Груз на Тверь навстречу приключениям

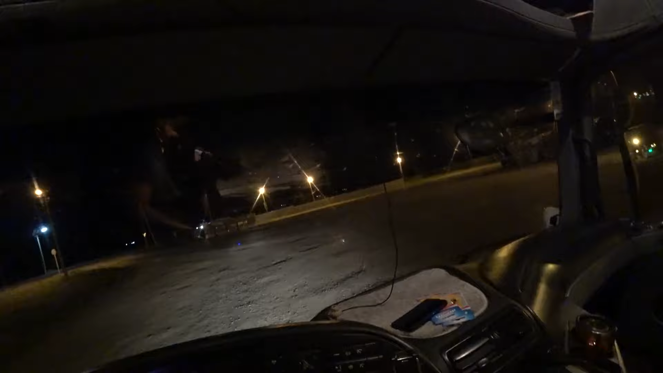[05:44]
Телефон из кармана Достаем Чтоб ничего не мешало Можно выдвигаться Да Видите На стекле Капельки
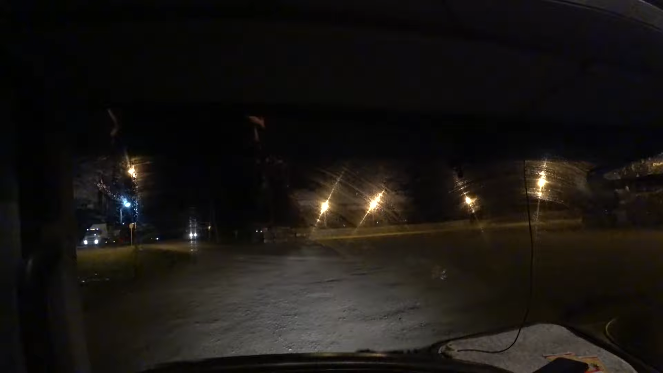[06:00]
Я даже наоборот За чтобы дождик Сейчас пошел Лобовой стекло Отмоем От мух
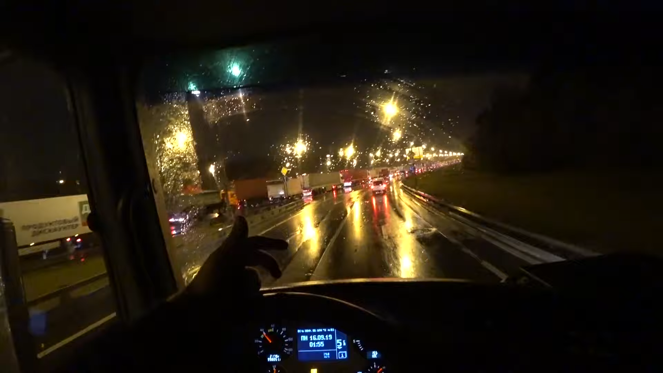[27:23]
5 секунду 12 грузимся Час, два, три В 4 часа мне надо быть На Кавказском бульваре А гляньте, что творится здесь на МКАДе Тоже Извините за выражение, жопа По-другому никак не назвать Дождь идет, погода такая Слюнявая Короче, вообще не в кайф Ну ничего